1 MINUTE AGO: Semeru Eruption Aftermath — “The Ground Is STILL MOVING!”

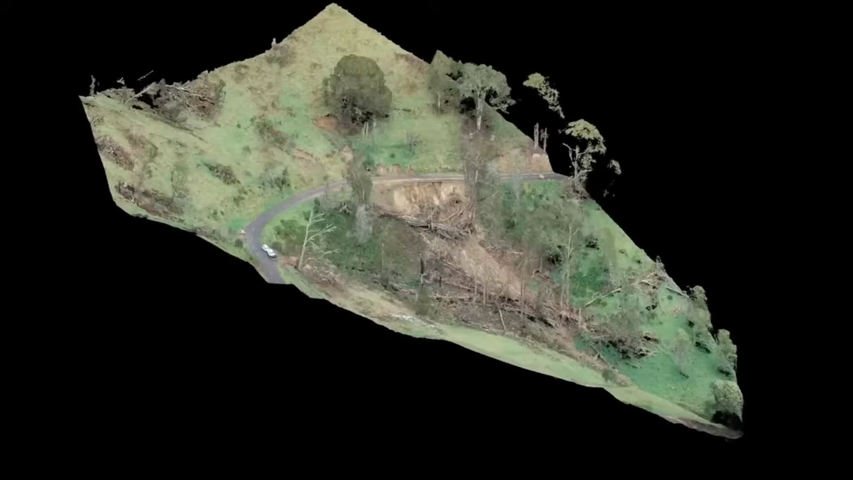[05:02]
Field teams used drones to create digital elevation models, capturing the new contours of the valley.